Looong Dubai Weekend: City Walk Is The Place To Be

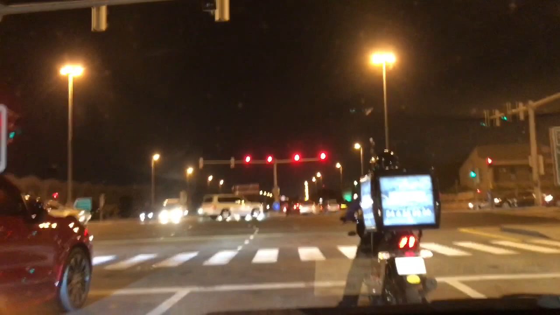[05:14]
That's Alsatwa. That's Alsatwa Road. And at the back, this is where City Walk is.